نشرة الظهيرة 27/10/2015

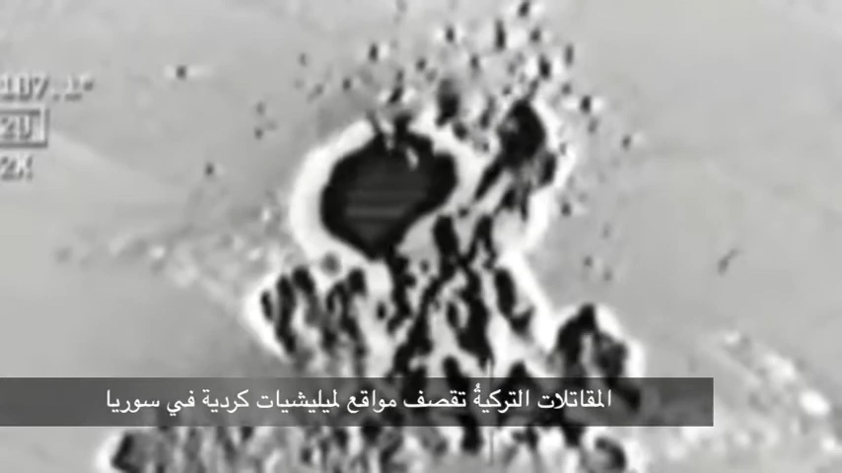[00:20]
المقاتلات التركية تقصف مواقع الميليشيات كردية في سوريا
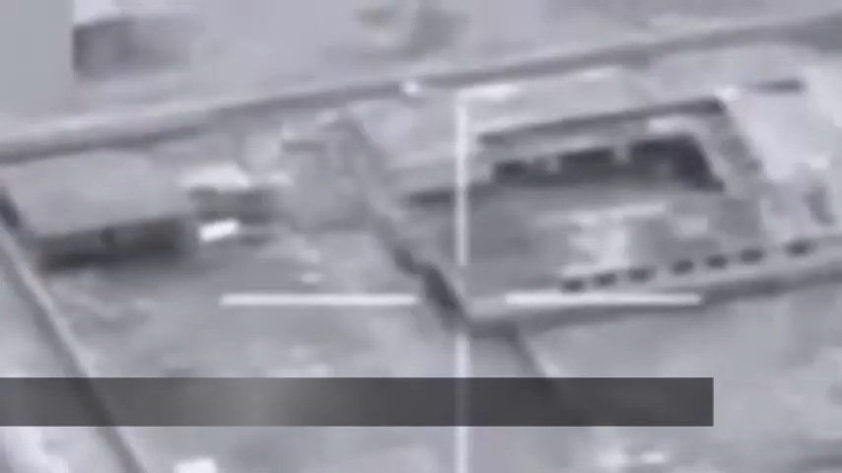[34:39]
شن الطيران العراقي وطيران التحالف الدولي غارات على مواقع لتنظيم الدولة في الرماد وسنجار والموصل ما أسفر عن مقتل 23
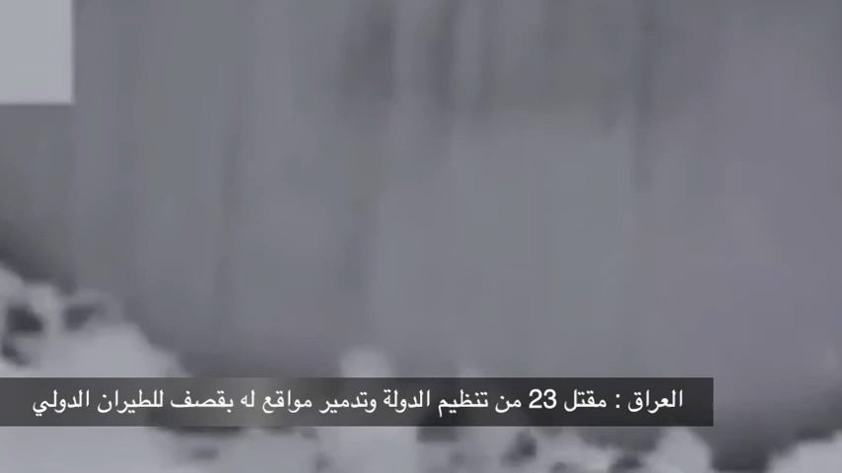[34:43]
عنصر من التنظيم وفي بيان للوزارة أن غارات طيران التحالف
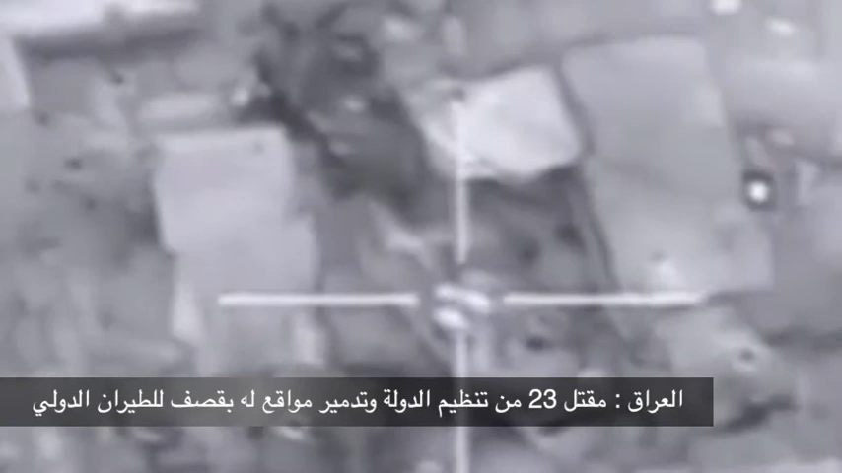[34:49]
شملت أيضا مناطق في الحبانية وبي جي وفي محافظة الأنبار استطاعت
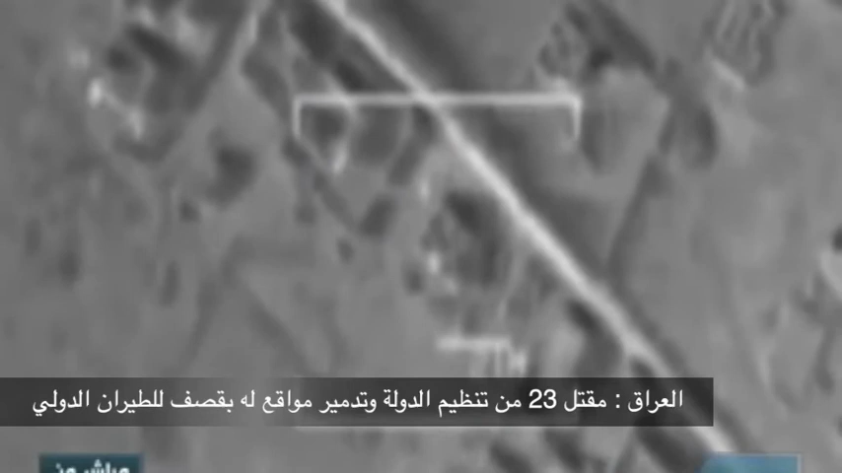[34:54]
القوات الأمنية تفجير مصنع تابع للتنظيم في منطقة البغداد فيما تمكنت
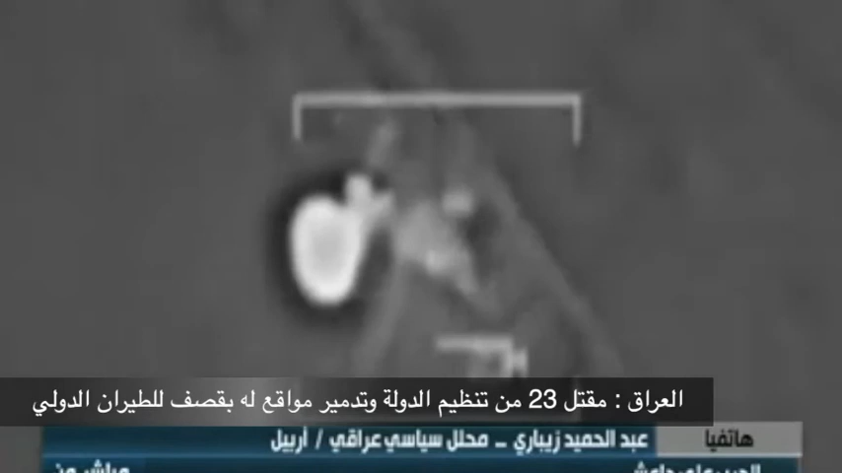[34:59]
قوات الشرطة تفجير ثلاث مواضع دفاعية للتنظيم شرق الرمادي